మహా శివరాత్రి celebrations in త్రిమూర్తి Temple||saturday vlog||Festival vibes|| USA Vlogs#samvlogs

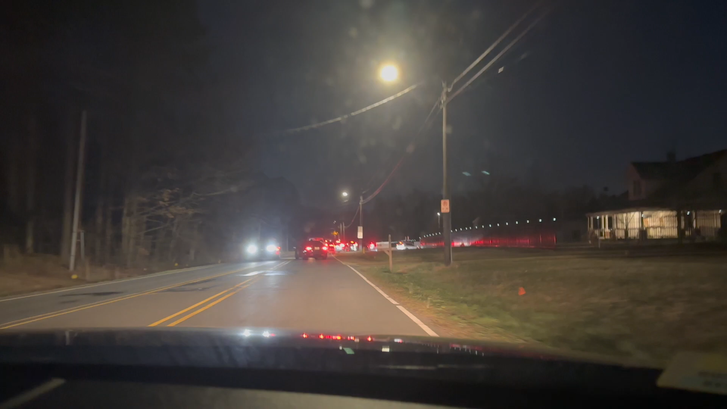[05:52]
ఏంటంటే ట్రాఫిక్ అన్నమాట. అంటే ఇప్పుడు టెంపుల్ వెళ్ళడానికే, సో జస్ట్ 0.2 మైల్స్లో టెంపుల్ ఉంది.
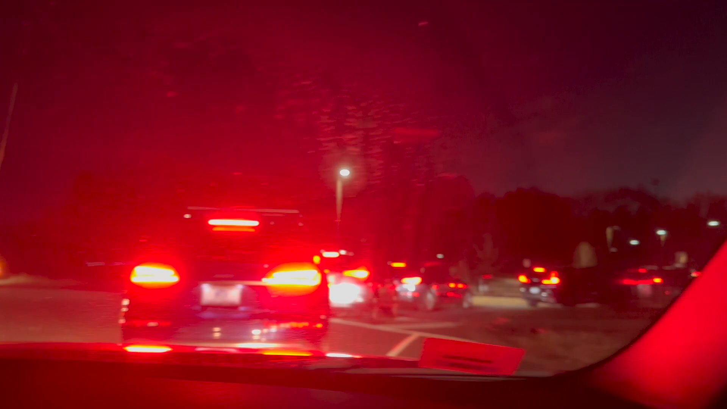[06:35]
నాకు తెలిసి అంతా కూడా పార్కింగ్ లాట్ అంతా కూడా ఫుల్ అయిపోయిందేమో అనిపిస్తుంది.
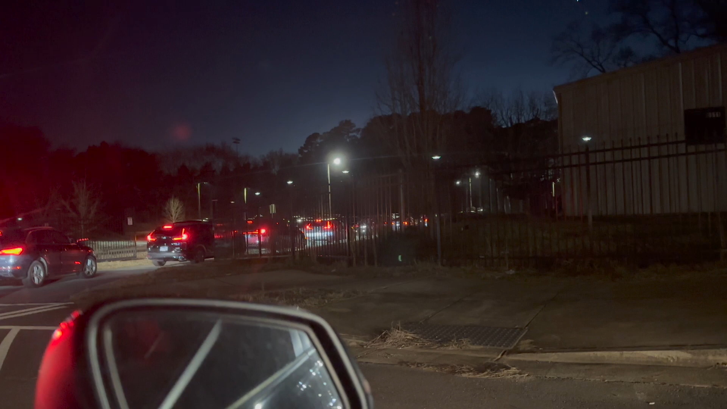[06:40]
లెట్స్ సీ, కనిపిస్తుంది కదా అక్కడ అంతా కూడా కార్స్ లైన్గా అలా ఉన్నాయి, చూడాలి. ఇప్పుడు వచ్చేసి టైం 7 అవుతుంది కదా, సో ఈ టైంకి ఇంక ఎక్కువగా వస్తూ ఉంటారు. యా చూద్దాం, లోపలికి వెళ్ళిన తర్వాత నేను మళ్ళీ చూపిస్తాను మీకు. సో చూస్తున్నారు కదా టెంపుల్ అదే.
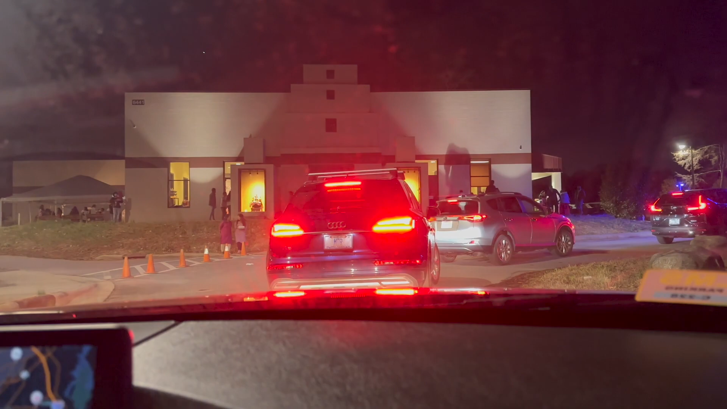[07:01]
సో చాలా రష్ ఉంది అక్కడ, బయట టెంట్ కనిపిస్తుంది కదా, సో అక్కడ ఫుడ్ పెడుతున్నారు